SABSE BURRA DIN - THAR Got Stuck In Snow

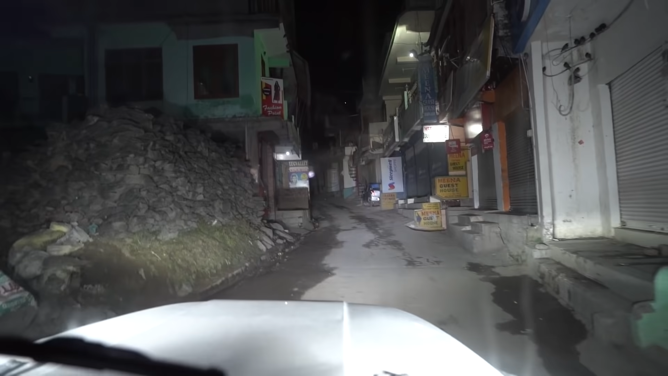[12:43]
गाइस, हम तीर्थन वैली जो जा रहे हैं उसका रास्ता देखो, घरों के बीच में से हो के जाता है, और कुल्लू से तीन दो घंटे का मान के चलो, है ना, दो घंटे का रास्ता. और देखो कैसे कैसे आता है, मतलब दो गाड़ियां मुश्किल से निकल पाए, और ऐसे ही आपको चलना पड़ेगा 15-20 किलोमीटर.
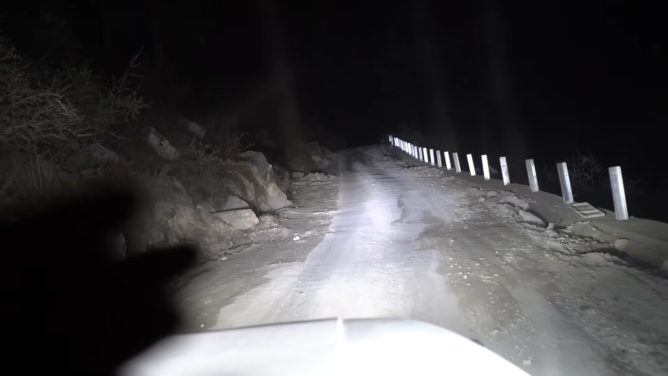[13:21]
ये रोड देखो कितना स्लोप है, देख रहे हो, मतलब अलग ही चीज़ है. और पूरी लैंडस्लाइड भी हो रखी है यहाँ पे. ये देखो, ये अभी बनाया इन्होंने राइट साइड में जो रेलिंग सी है. रोड इतनी पतली है कि बस एक ही बंदा जा सकता है एक टाइम पे, अगर दूसरी गाड़ी आए तो साइड में लगानी पड़ती है.